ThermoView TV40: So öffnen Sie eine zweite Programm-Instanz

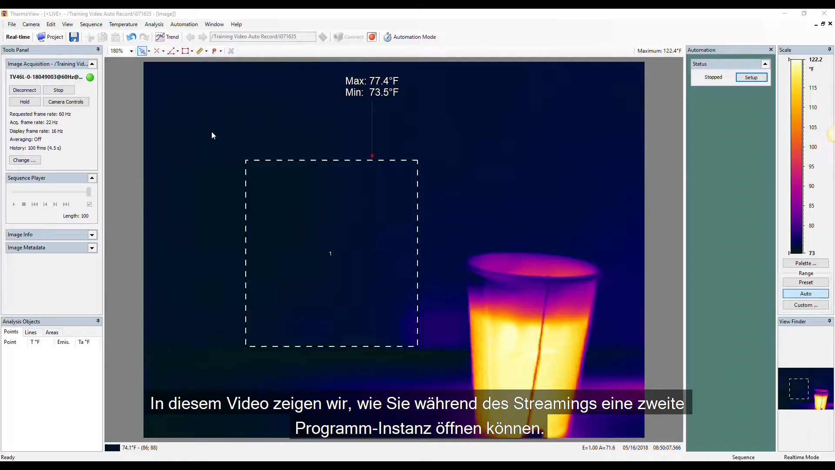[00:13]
On screen: max 77.4°F, min 73.5°F
In this video we're going to show you how to open a second software instance for simultaneous analysis while streaming.
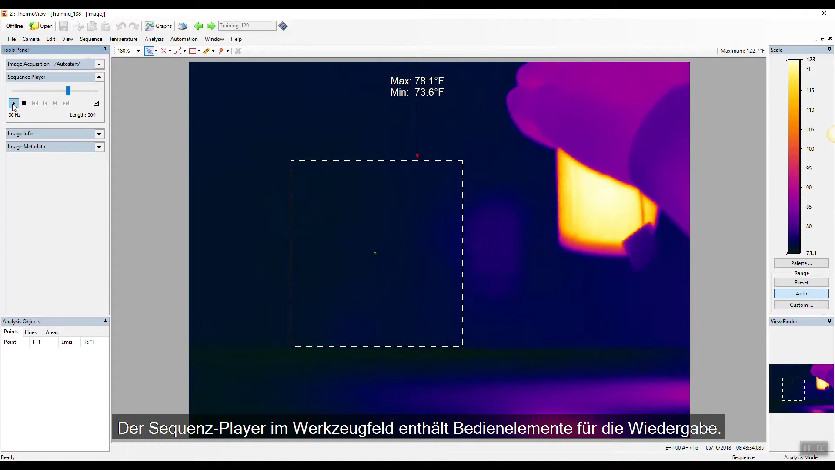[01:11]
On screen: min 73.6°F
In addition to creating new areas of interest, existing Analysis objects can be modified.
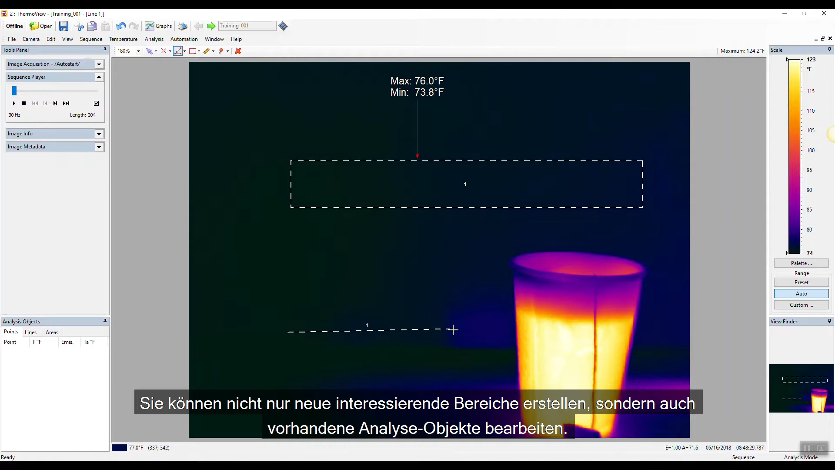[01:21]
On screen: min 73.8°F, scale top 123°F, scale bottom 74°F
In addition to creating new areas of interest,
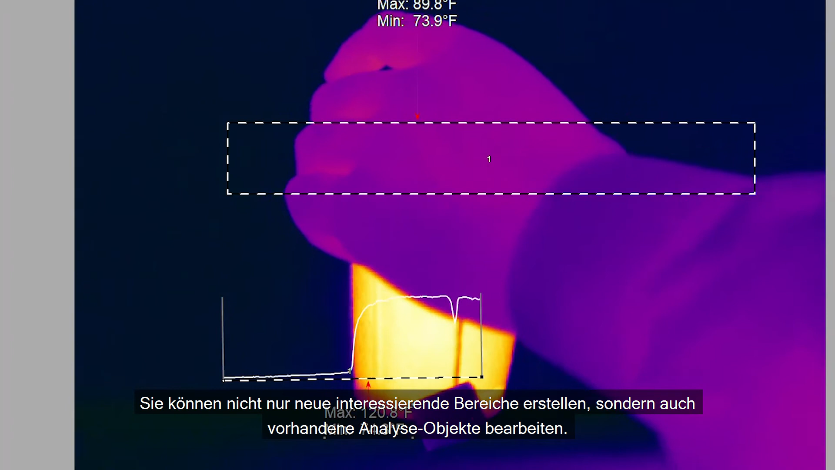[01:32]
On screen: min 73.9°F
existing Analysis objects can be modified.